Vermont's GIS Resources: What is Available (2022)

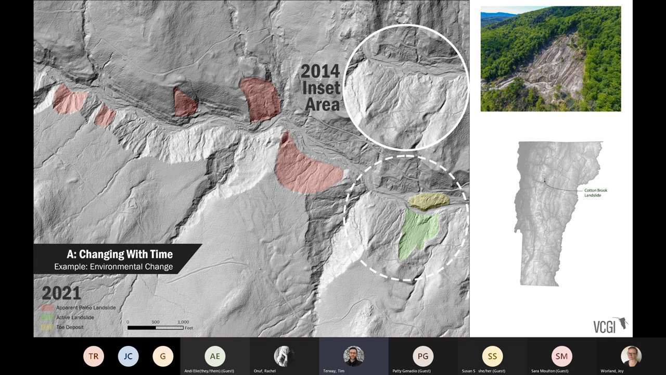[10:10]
You know, so the environment is always changing as we well know and it's yet another reason why the data that we maintain is it to trying to keep up with that change and be as current and both historically useful as possible. Our efforts are constantly changing with technology.
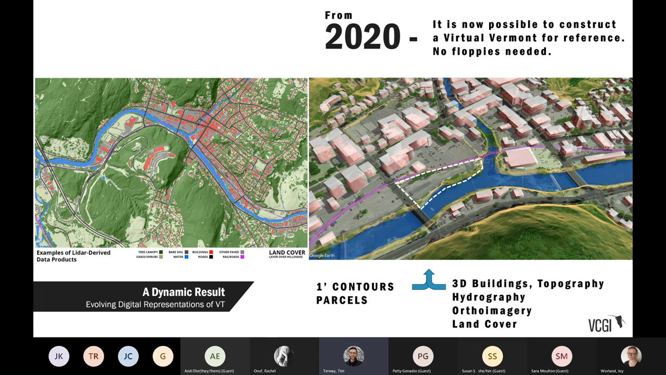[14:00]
ortho imagery, and really get a fairly current and detailed picture of, you know, a virtual representation of the state of Vermont.
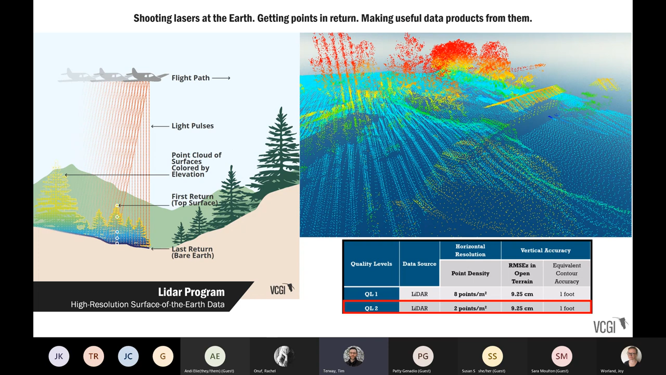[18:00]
vegetation and structures at a certain density of points that we take, you know, that is captured by these sensors from planes. And we currently have what's called QL2 LIDAR quality level two data available. That's equivalent roughly of one foot contour accuracy throughout the state. And so, you know, this is an incredible resource that we can develop different resources from. It begins again with the point cloud. You can see this is the Vermont Statehouse being cut through as a
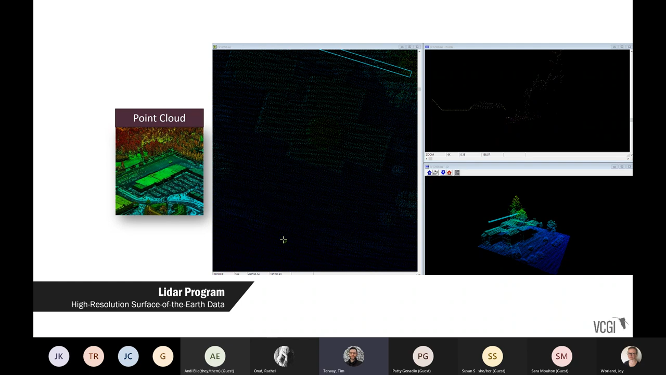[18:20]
section view to see what actually is represented in the return data that you get from the flights. And those kinds of point cloud returns are turned into useful products, right? This is how this all begins. And it's turned into things called digital surface models or digital elevation models or normal normalized digital surface models,
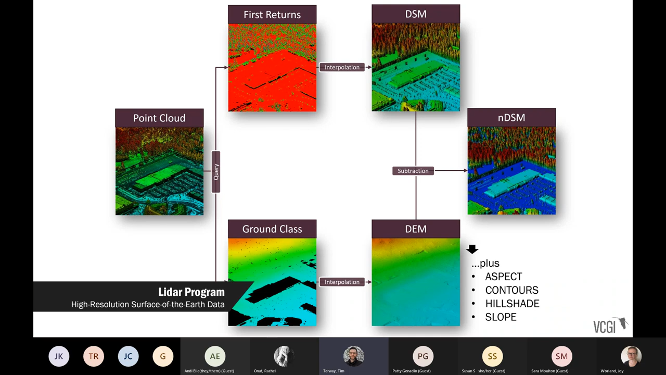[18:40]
plus other products like contours and aspect of slope and hillshade that are more directly useful for your common
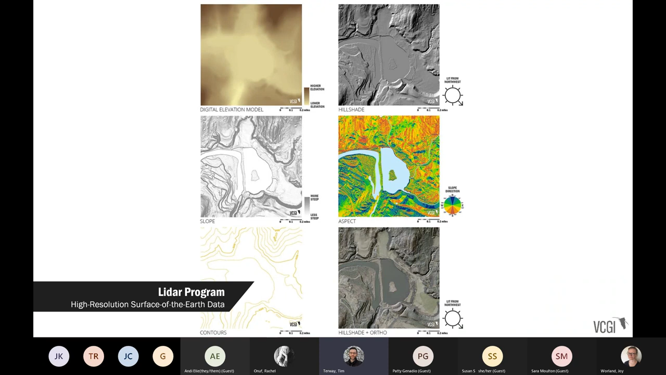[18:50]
or any person looking for this kind of information. So we make these kinds of products from LIDAR data. And it ultimately results in that given any one location in Vermont, we have many products that are derived from it that can answer any number of questions, right? So again, from steepness of slope to contours to just looking at the bare earth as if you could pull all the buildings and trees away. And this is often done in times in relation with
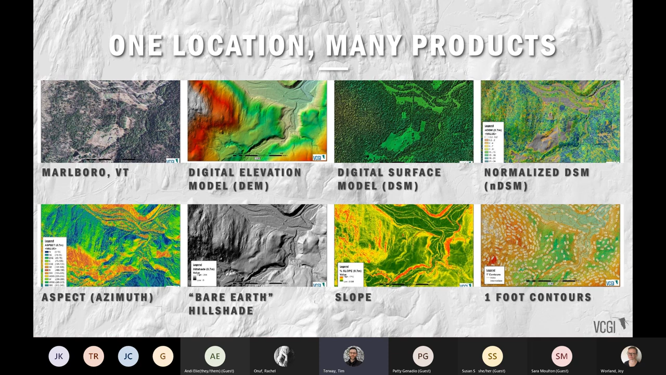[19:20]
other GIS layers like the ortho imagery I had previously mentioned. Statewide coverage again done at different times. We have applications that show you can figure out where things were most recently flown.
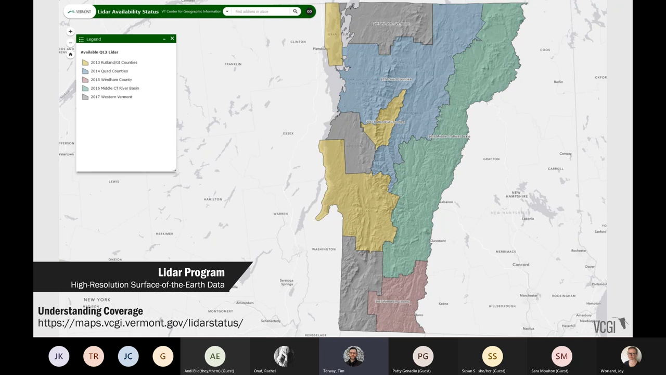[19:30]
We're currently in the process of renewing or updating all this information statewide. Again, we have information available on the accuracy of this information relative to past products.
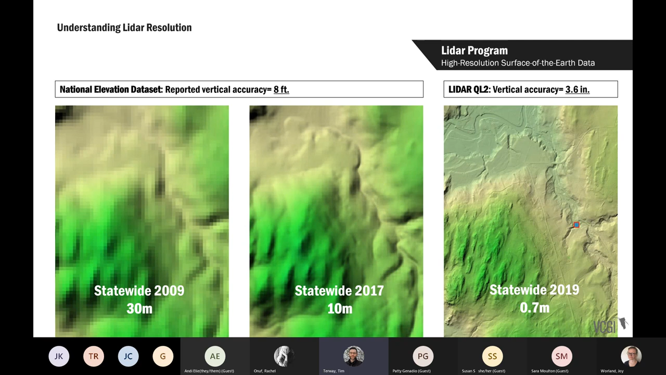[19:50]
Again, it's highly evolving. You can see even in the past 10-12 years how things have evolved in quality and derivative products. For example, looking at the what we call the normalized digital surface model that shows you things like the height of trees and the height of buildings are super useful. As you can imagine, the folks interested in forestry or interested in urbanism trying to understand how tall is that object.
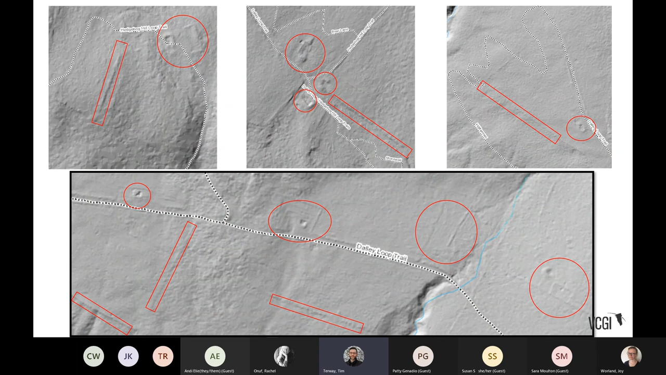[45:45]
and you can begin to digitize them meaning you can draw lines
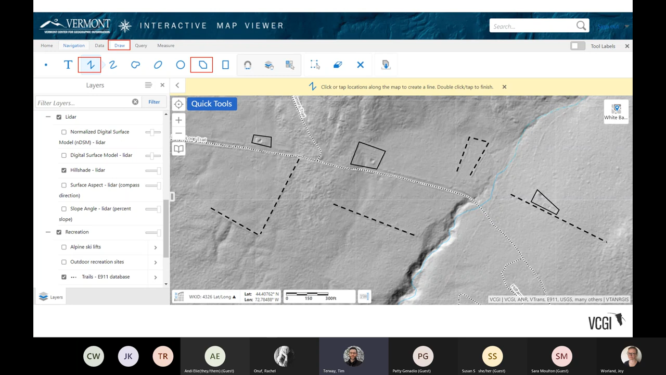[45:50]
that reflect them that are exportable for other uses or you can get the relative
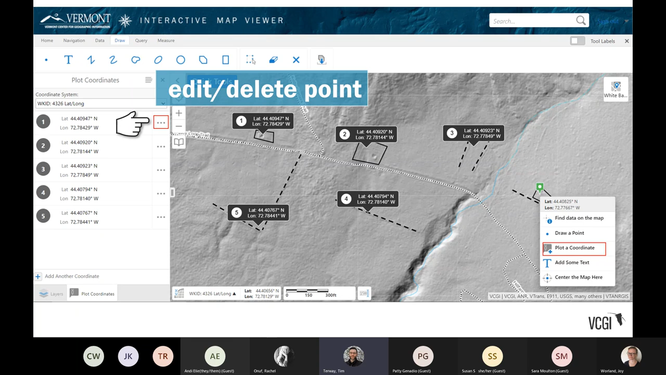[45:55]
coordinates of those locations on the map that you can see there you can